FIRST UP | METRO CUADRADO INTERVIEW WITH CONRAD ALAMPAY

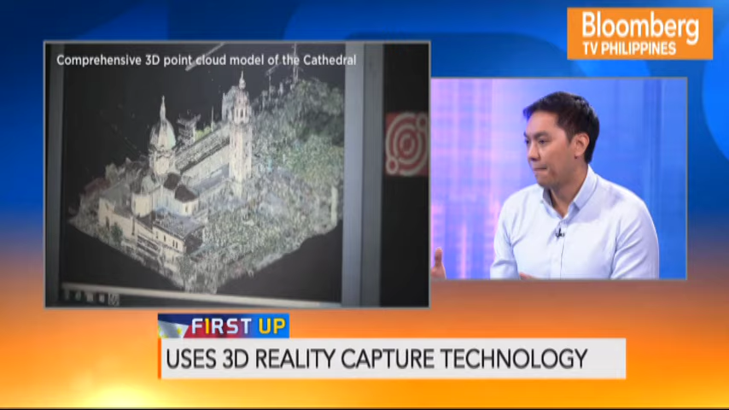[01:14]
But when you capture all this information, you now have to convert this into usable information for architects, designers, planners, which is the output.
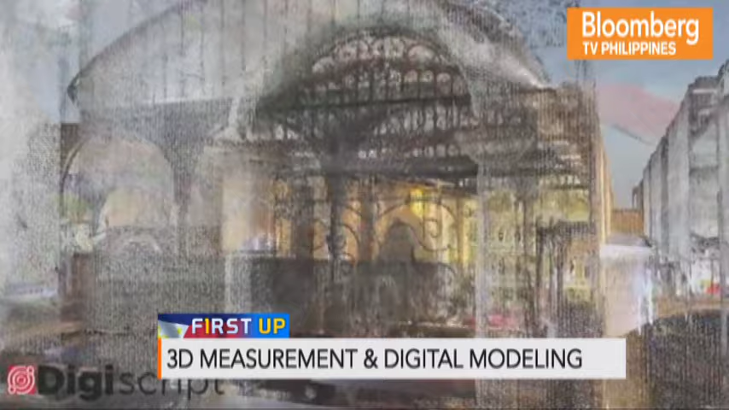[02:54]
Well, I can show you one quick example of a church, one of the UNESCO churches, which is the Miag Ao Church. Similar to one of the- This is already the image from your scanning.
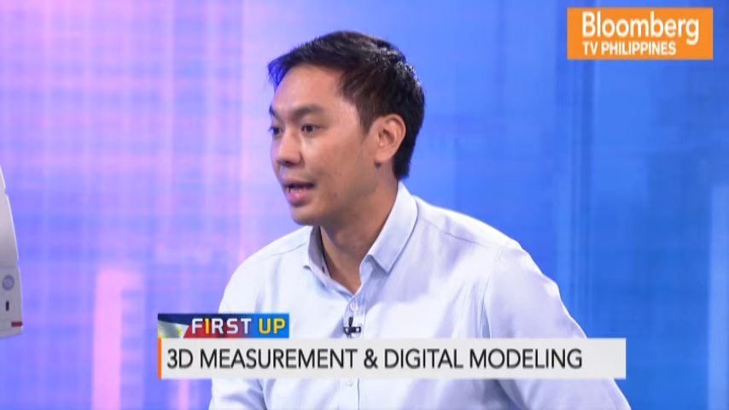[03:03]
Yes, yes. So it's almost like a picture, but all these points are actually measurable.
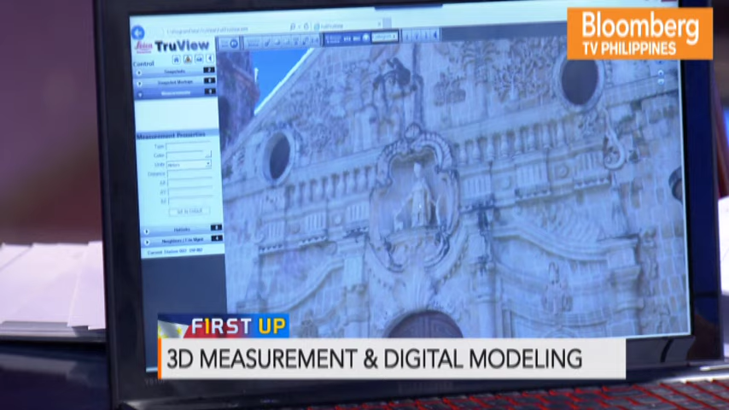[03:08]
So if I want to take measurements from this, all I need to do is, say, pick a point here to down here. It will give me the dimensions. I mean, it can't be really seen on the screen, but all these points are made of pixels, which are measurable. It's not just an image.
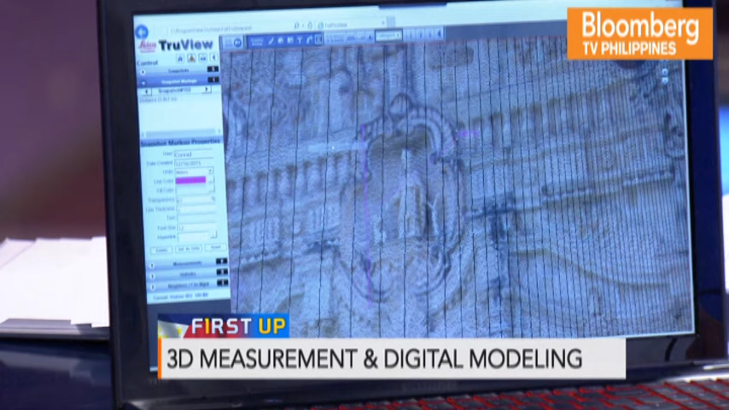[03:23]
All right, so how far does it go? So we see the architectural details, but does it go into the structural, the rebars, the piping?
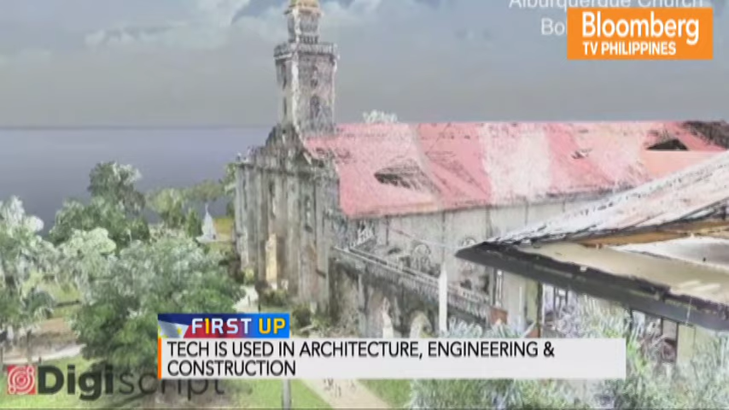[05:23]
So, that's almost as accurate as you can be. How do you measure the time in terms of how much faster is it than manual, than the way it's manually done?
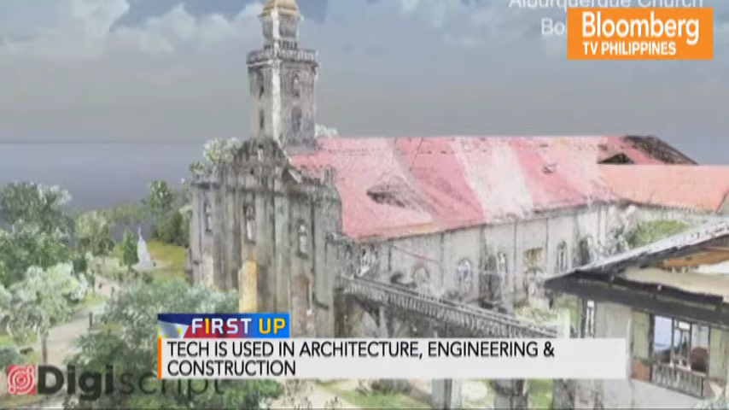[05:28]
On a good day, a conventional surveyor can probably capture maybe 300 points, 300 points in a day.